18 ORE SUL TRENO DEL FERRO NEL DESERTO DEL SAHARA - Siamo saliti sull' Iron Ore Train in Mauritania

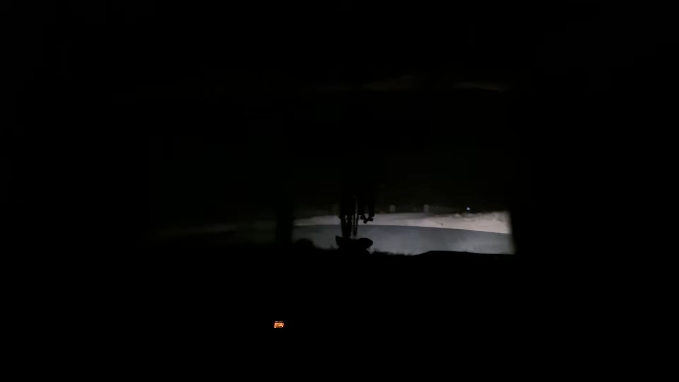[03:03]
Al nostro arrivo si è fatto notte e il buio nel deserto africano è buio vero, nero.